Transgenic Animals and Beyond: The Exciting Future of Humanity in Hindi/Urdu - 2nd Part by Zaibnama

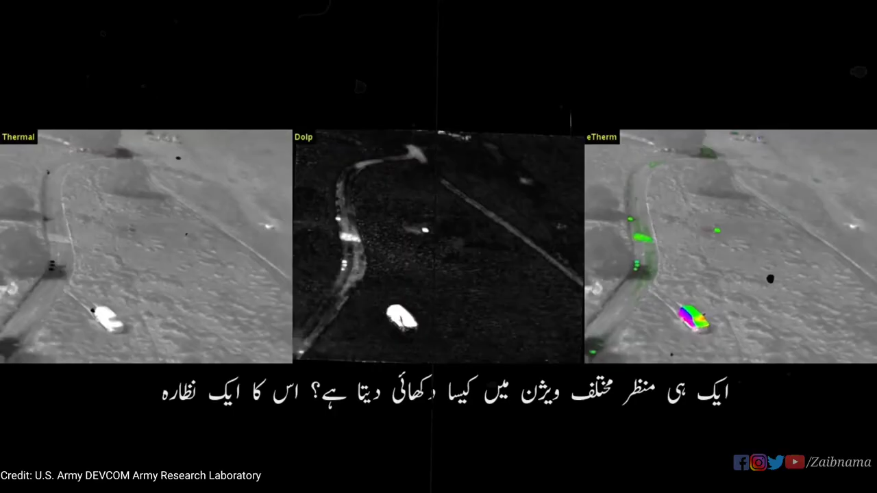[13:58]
روشنی کے سپیکٹرم کی دیگر شواؤں کی مدد سے مختلف